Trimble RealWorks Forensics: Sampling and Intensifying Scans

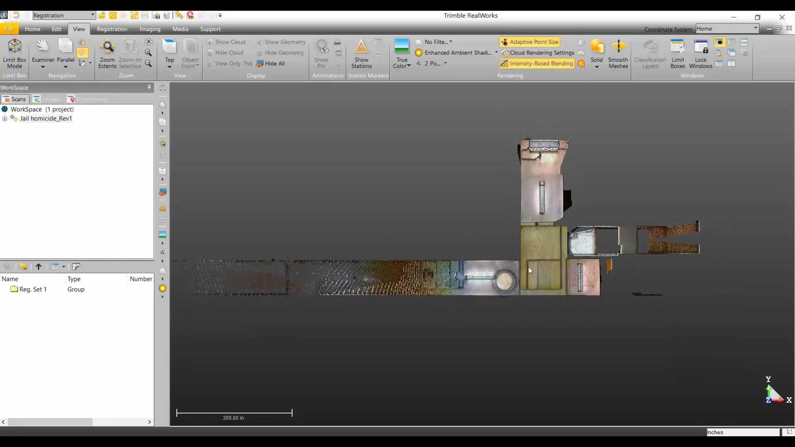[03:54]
This is obviously an inside scene. Real quickly, I can show you...
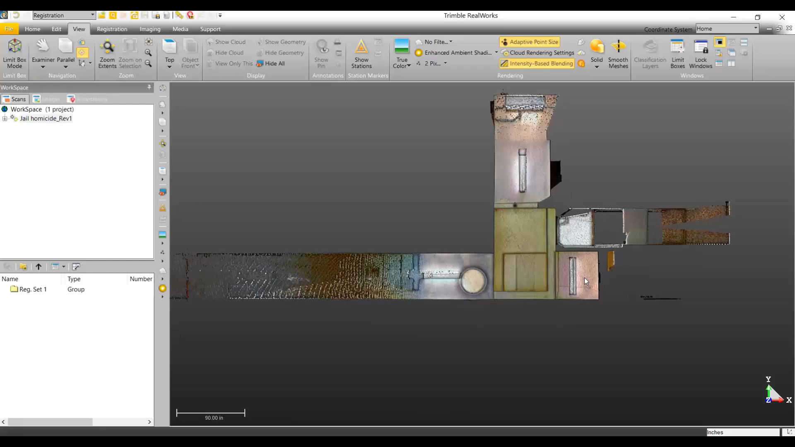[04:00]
Right now, I have no filters on. If I wanted to kind of see in here to where the evidence was, you could easily use the filter to see inside.
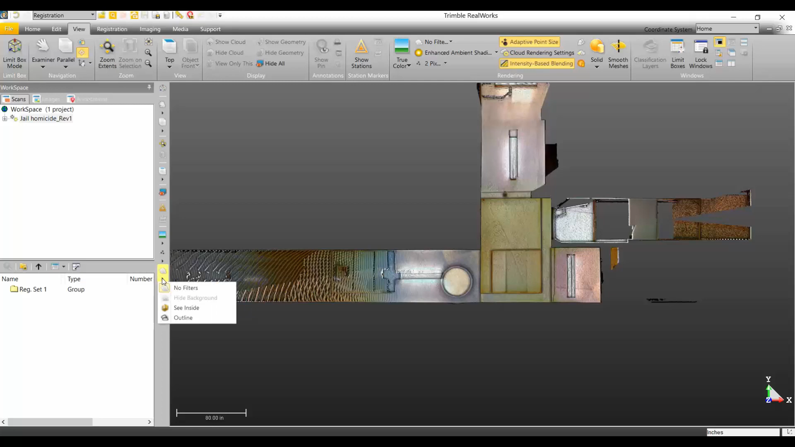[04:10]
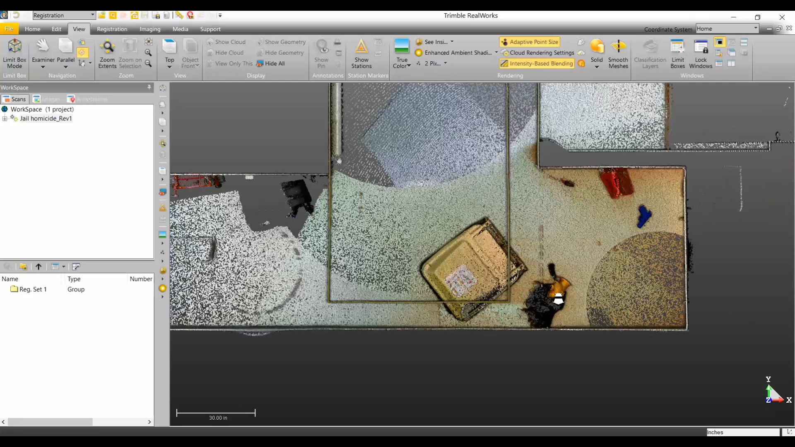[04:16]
So, the more we zoom in, the more it's going to allow you to see inside, basically chop the top off, which that's kind of part of this whole procedure, is we're going to end up cutting the top off of this roof for the diagramming program. So, this was the result on a sample step of three. You can see I have, this happens to be a mannequin head, a screwdriver, a gun, and some bullets or some casings.
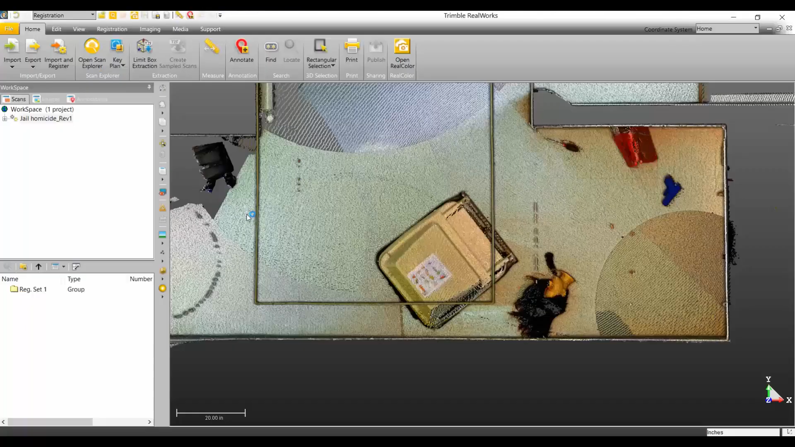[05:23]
And this is going to take, or open an external window, the Scan Explorer.
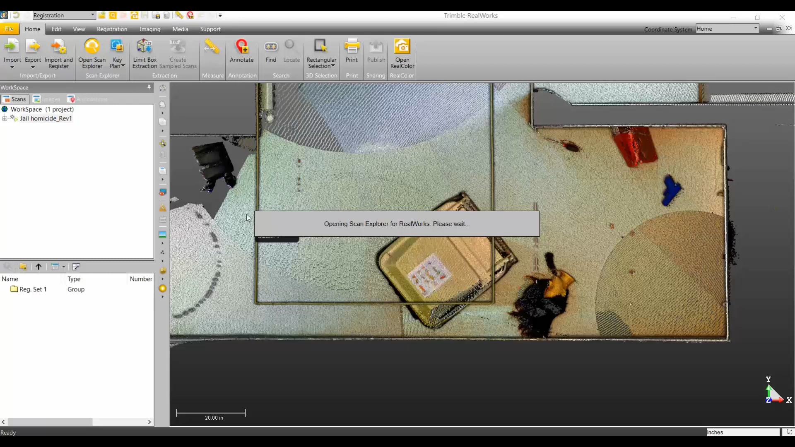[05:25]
Okay, so now we're in the Scan Explorer.
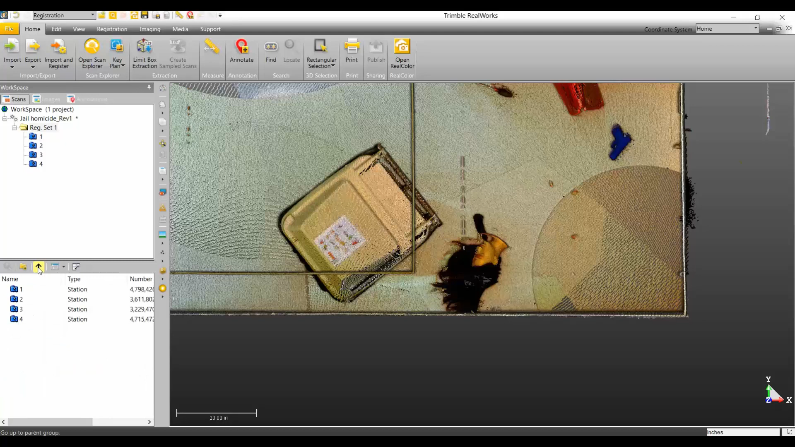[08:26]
we're actually still in the registration,
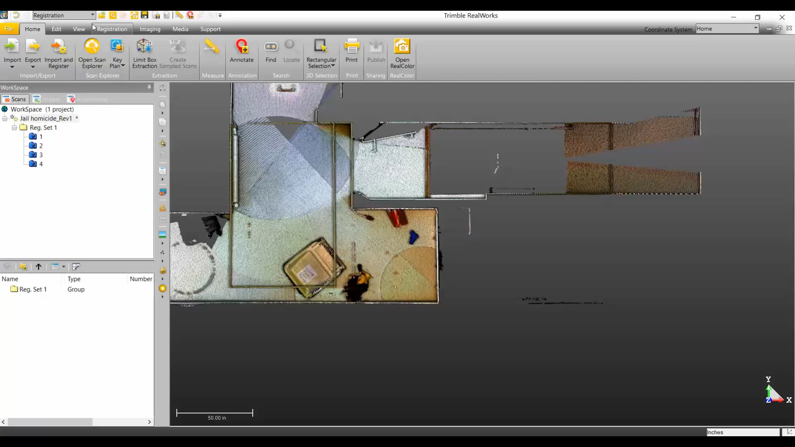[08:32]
so we need to get over to the production, turn on our initial cloud.
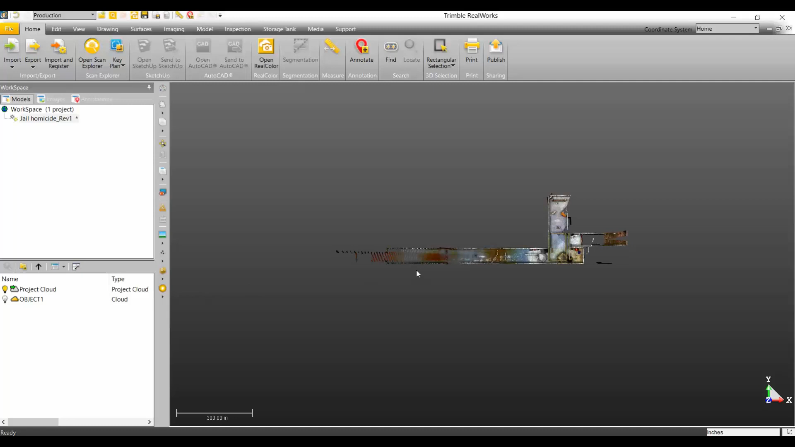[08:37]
So, object one was what we just created.
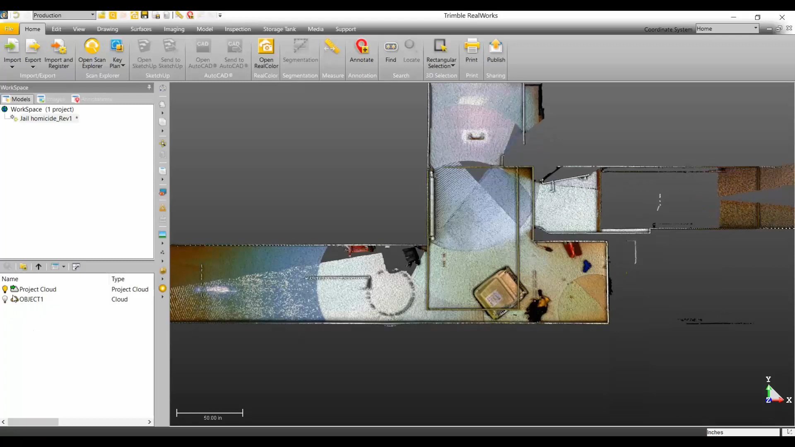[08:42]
So, if I view just that.
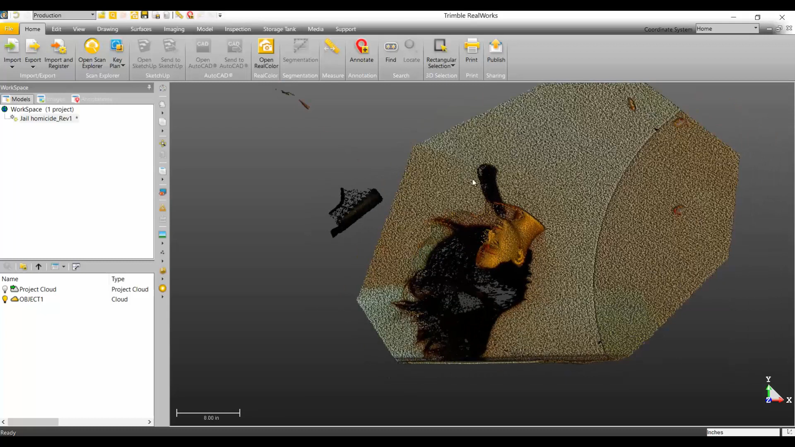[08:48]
So, that's all the data that's available in that little polygon that I created.
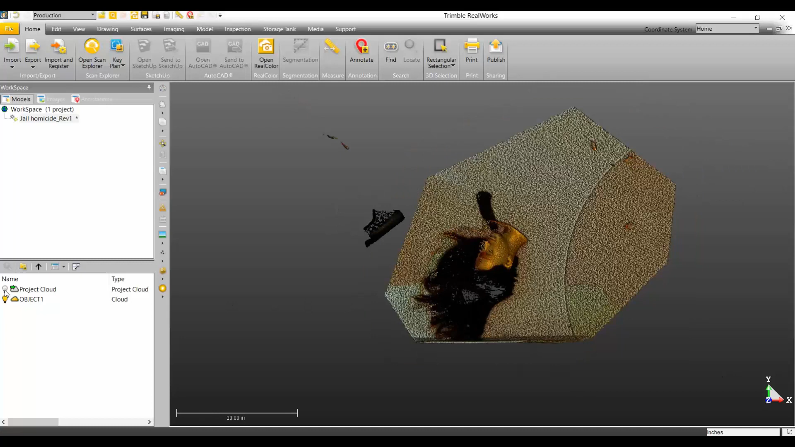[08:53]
So, you can see kind of these lines,
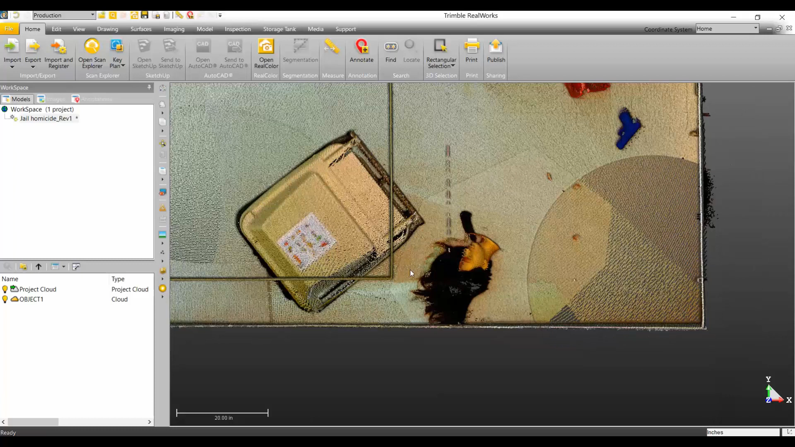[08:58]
how much more dense the point cloud is in this area.
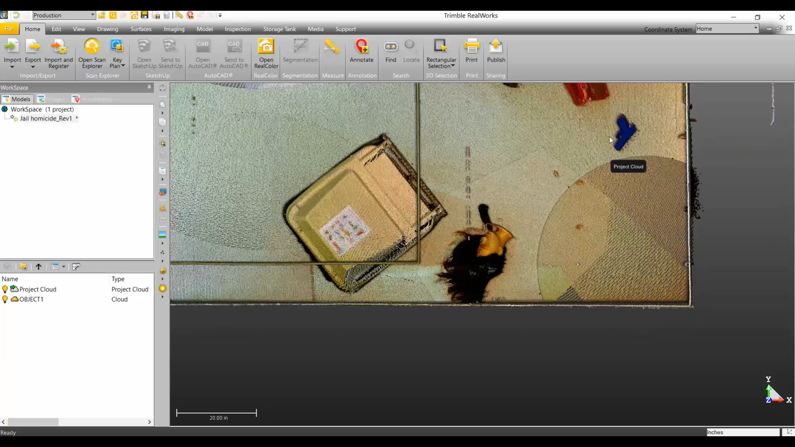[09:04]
And, of course, we'd probably have to go back in here from a different station setup where I could actually see that and gather that. But, that gives you a really good example of, that's without.
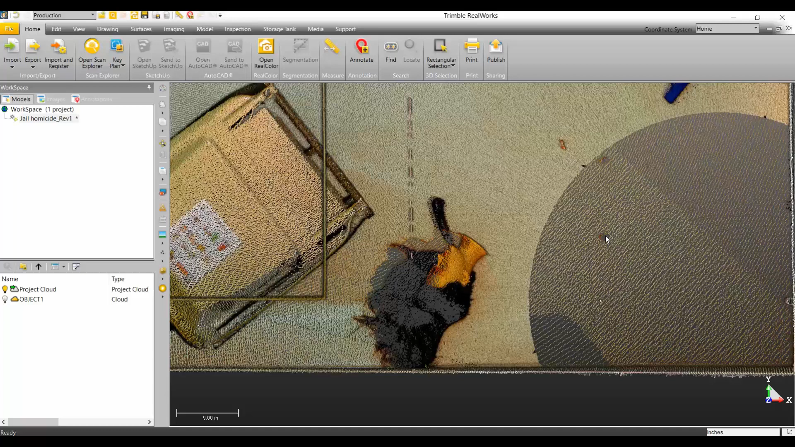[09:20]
You can see, especially on those shell casings, a sample step of three didn't really include a lot of the details on those shell casings.
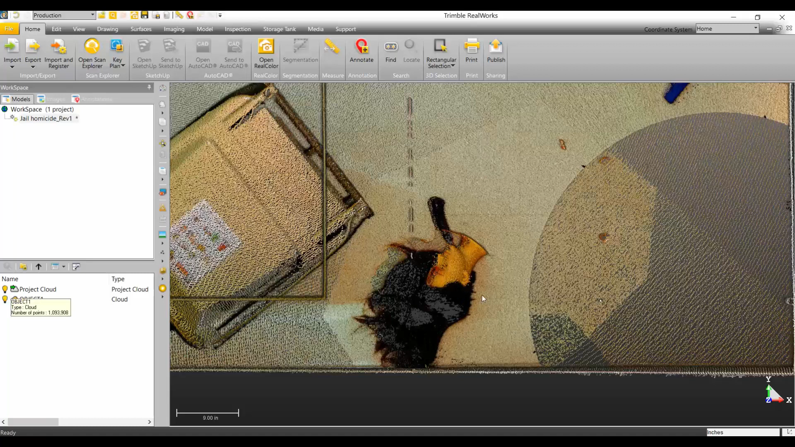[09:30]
But, once we do that in those, in this area, I have much more detail on this mannequin head and these bullet casings.